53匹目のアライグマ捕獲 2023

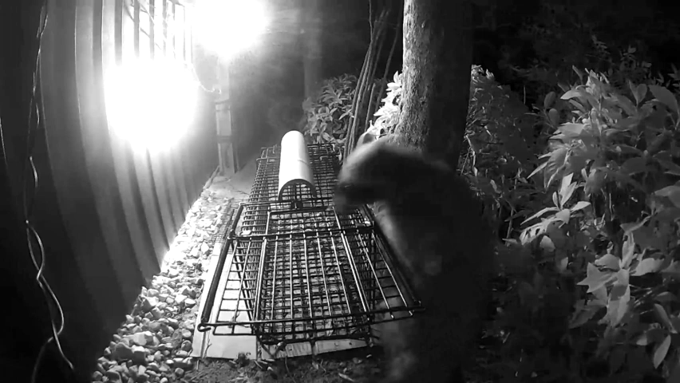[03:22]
待望のアライグマ現れ、やっと53匹目の捕獲につながる。
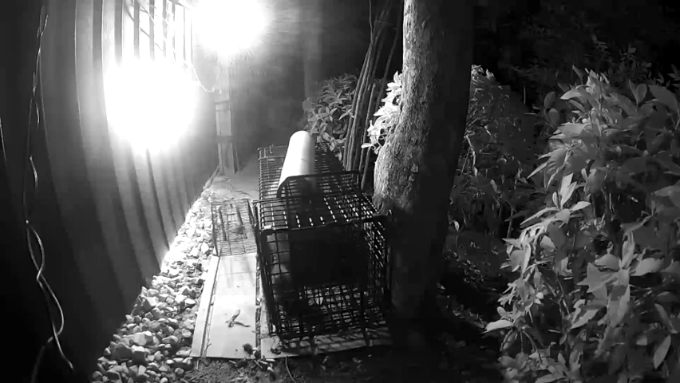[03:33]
捕獲された後は例のごとく逃れようともがき暴れるが、今回は少し異なった行動をとった。
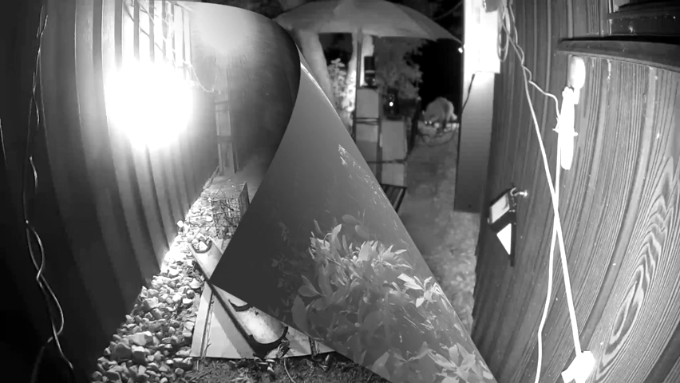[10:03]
もう一方の監視カメラが捉えた映像を家に捕獲のダブル映像が出てきますが、
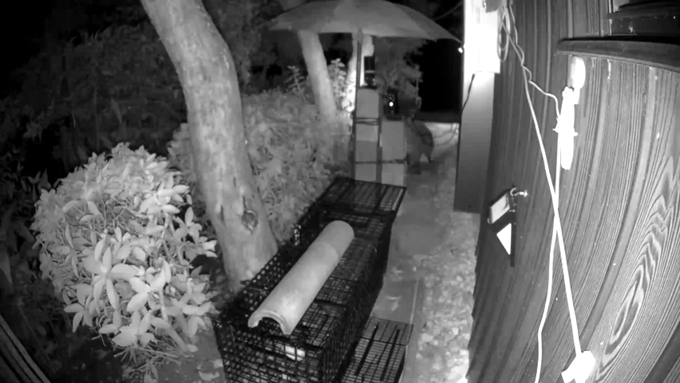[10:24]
伝言してますから違った角度から見ています。